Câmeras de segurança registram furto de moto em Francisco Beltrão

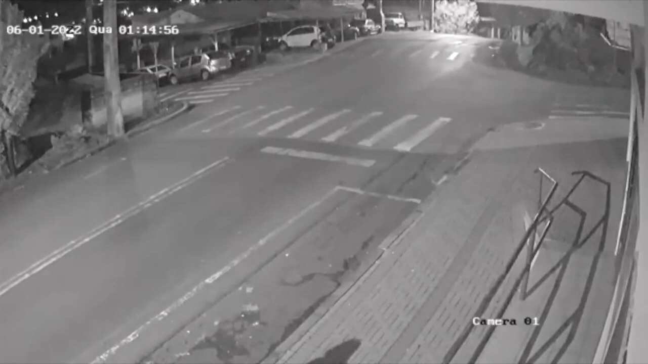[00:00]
As imagens de câmaras de monitoramento na rua Santa Maria Gorete do bairro São Miguel em Francisco Beltrão flagraram o crime. O sistema indica uma hora e 14 minutos quando o primeiro suspeito passa em frente à câmera caminhando. Logo depois, três homens, que parecem ser bem jovens, passam empurrando a moto furtada. Segundo a proprietária do veículo, a Honda CB300 é de cor vermelha,